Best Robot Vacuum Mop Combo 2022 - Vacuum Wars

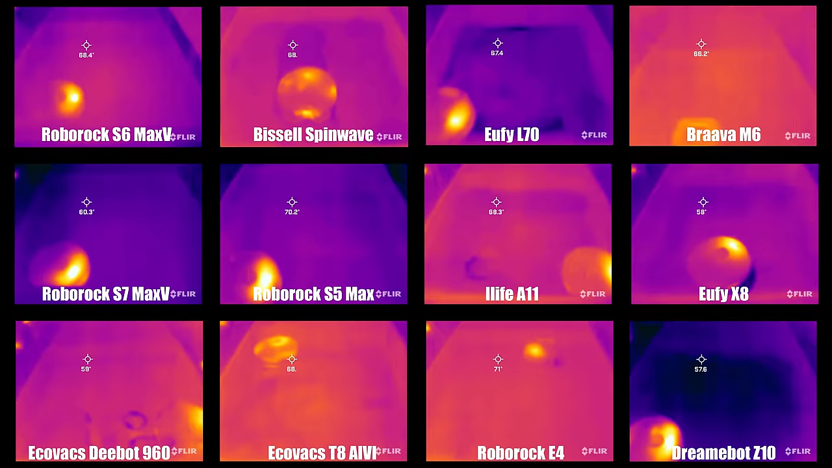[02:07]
first thing I did was use the infrared camera to see how quickly and thoroughly they
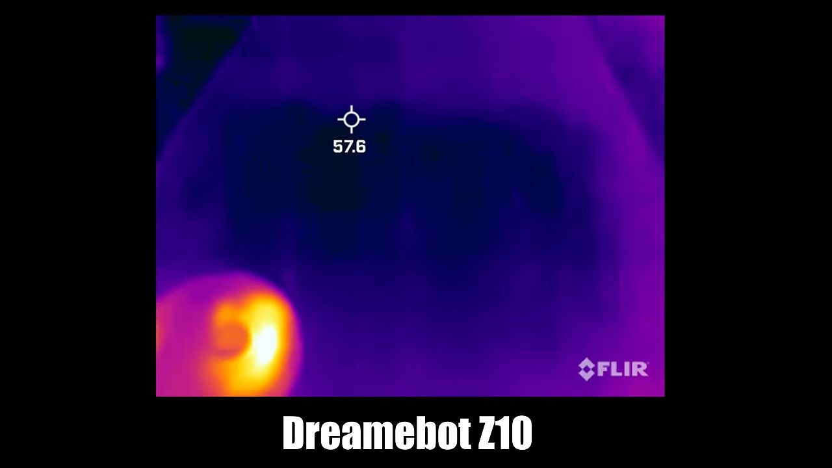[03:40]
which I physically measured where applicable with the infrared shots I found that there was a significant range in the time it took to get the pad Saturated from about two minutes with the dream bot z10
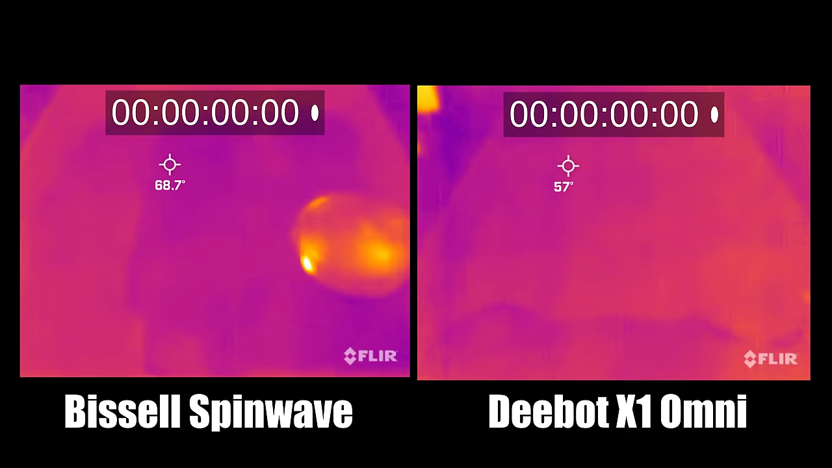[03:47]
Bissell spin wave and echo vex x1 omni all the way to 11 minutes with the
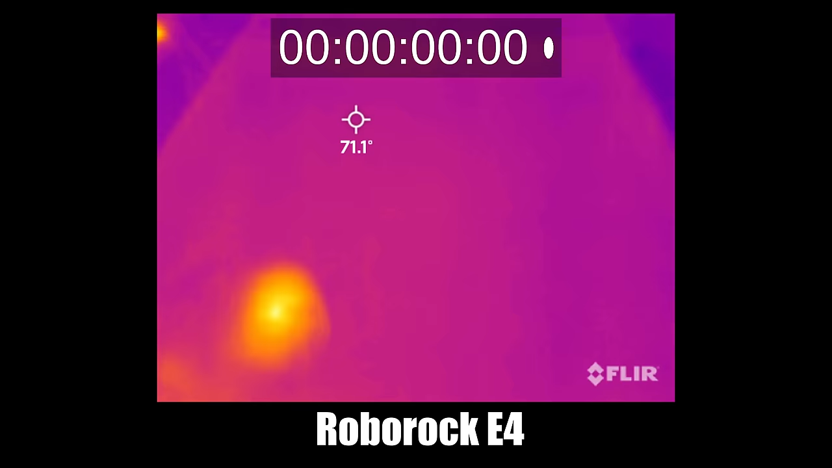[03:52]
roborock e4 Which wasn't too surprising since the e4 was a gravity fed or non-electric
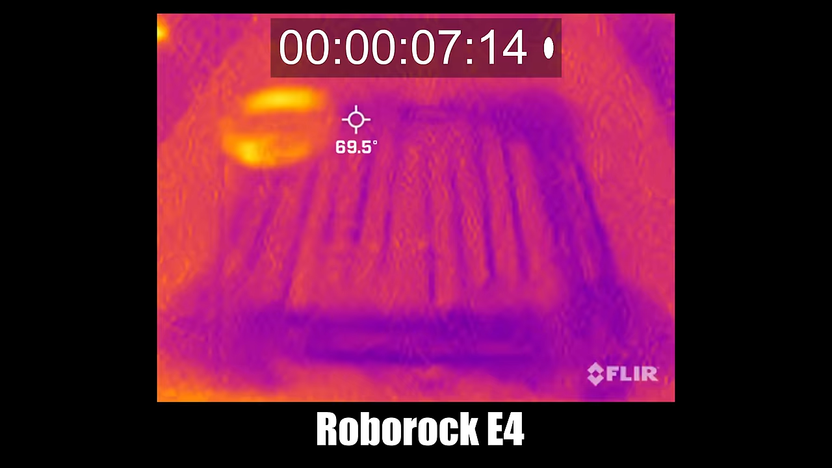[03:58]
tank The bissell spin wave was the fastest
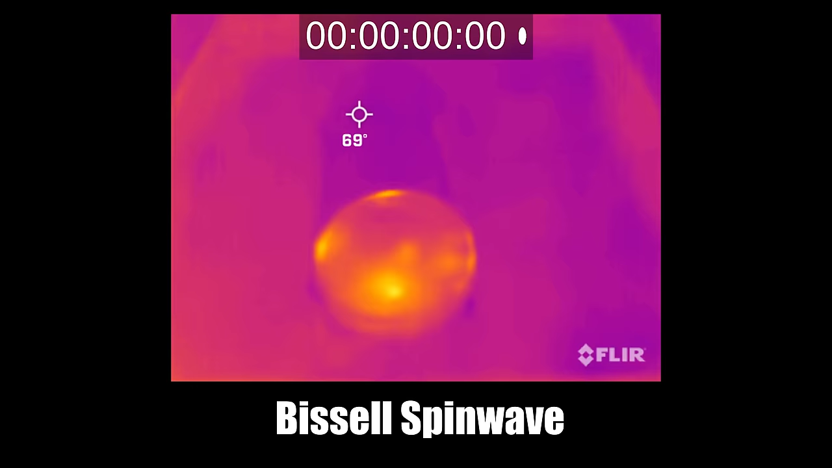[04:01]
overall at dispensing water The roborock s7 max-v was notably slow for
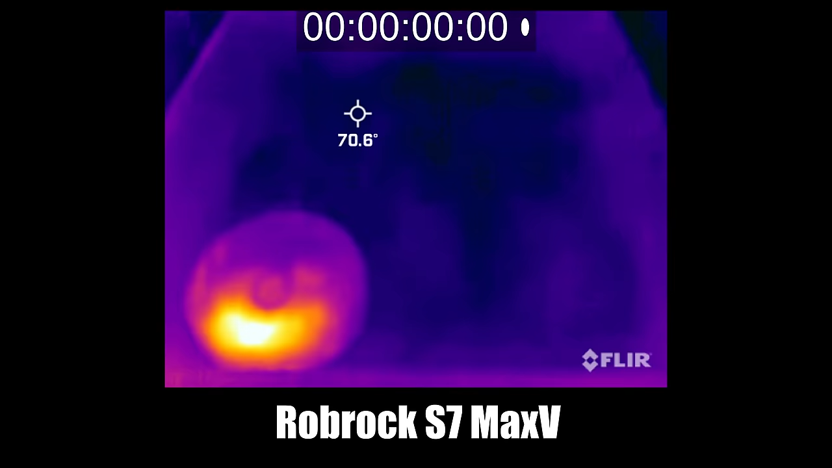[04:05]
an electric tank as it only had one hole for
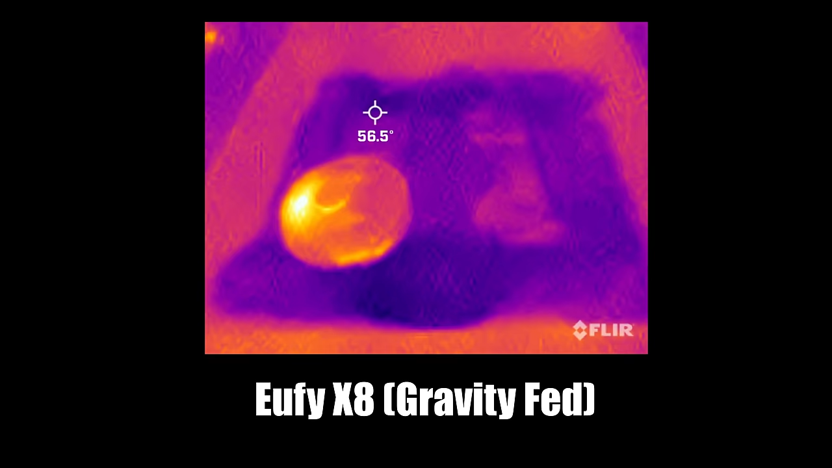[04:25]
better for dried on stains And those that dispensed a lot of water
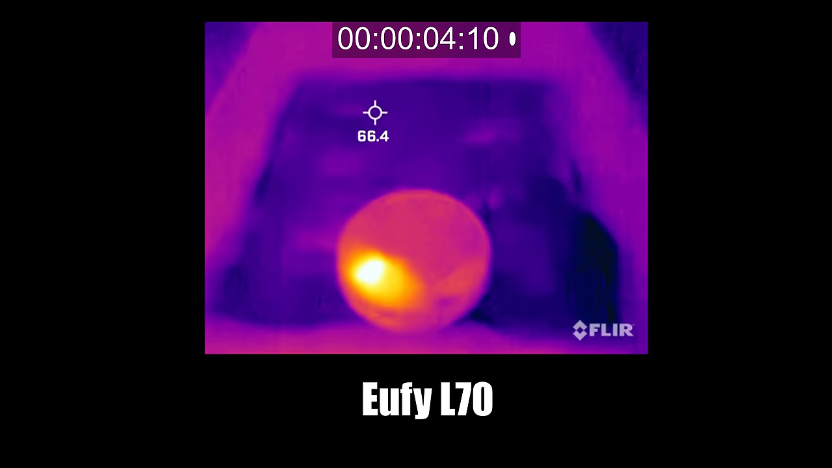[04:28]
like the eufy l70 and the bissell spin wave did really good on